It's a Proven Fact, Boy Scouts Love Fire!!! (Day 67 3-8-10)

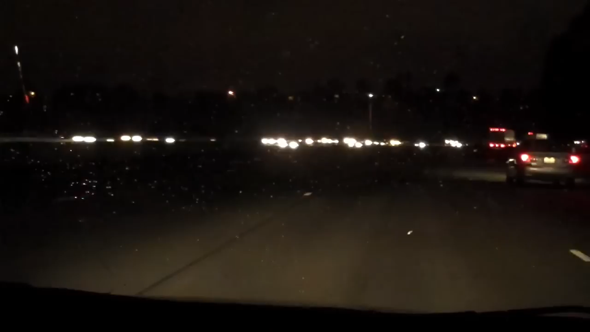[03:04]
It's raining. You can't see it, but actually maybe you can see it. There you go. It is definitely raining. See that?